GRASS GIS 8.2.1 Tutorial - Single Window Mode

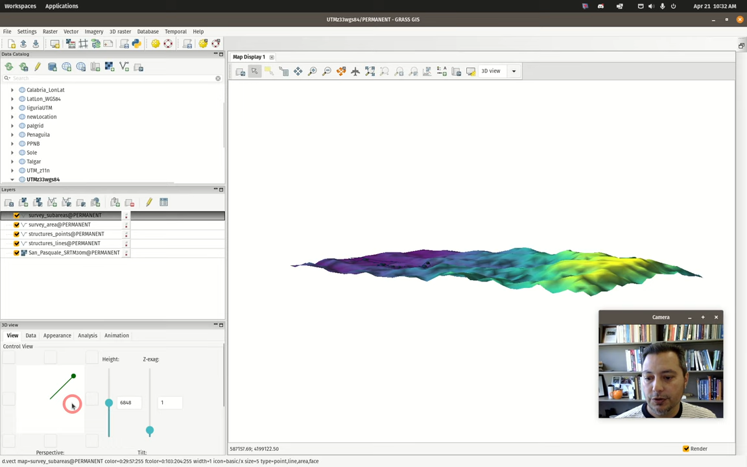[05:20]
are going to show up here on the bottom and at this point you might want more space for that so you can minimize one or both of those guys and you can get a little bit more space so you can drag and pull
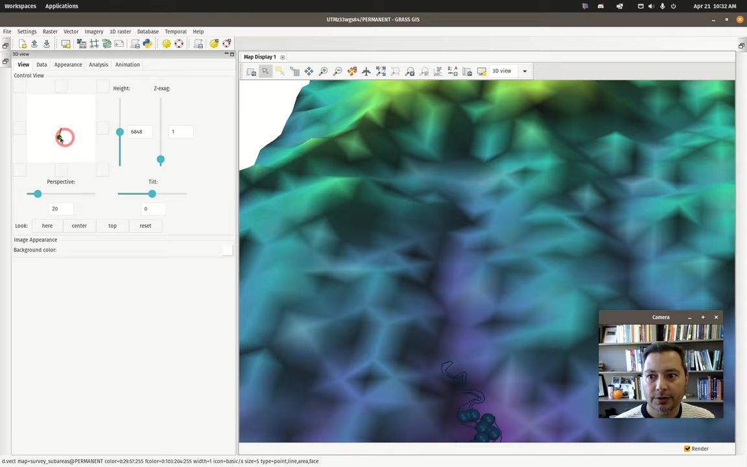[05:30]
around your 3d viewing tools you know changing all of the stuff that you can see in some of my previous tutorials like so and you can pop
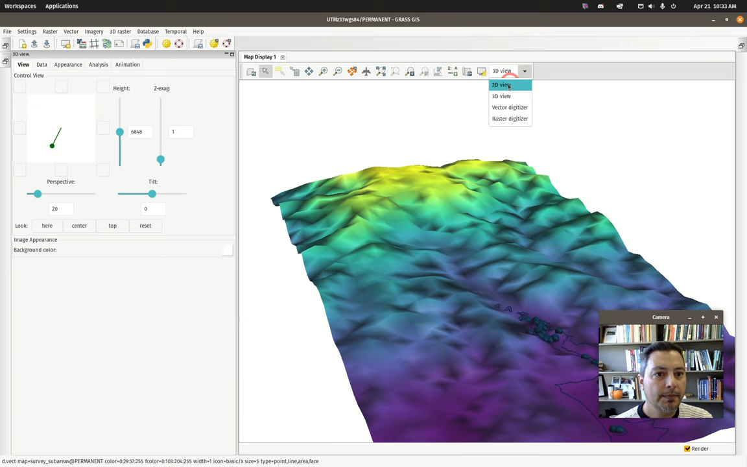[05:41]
out back into the 2d and you're going to want to pull those you know panes back into